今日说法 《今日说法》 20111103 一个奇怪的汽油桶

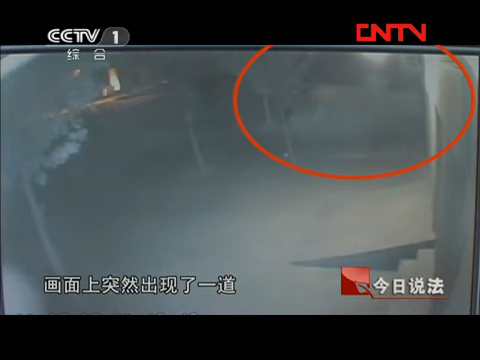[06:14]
画面上突然出现了一道奇怪的闪光专家分析这就是爆炸造成的而且爆炸的时间正好是凌晨1点48分和报案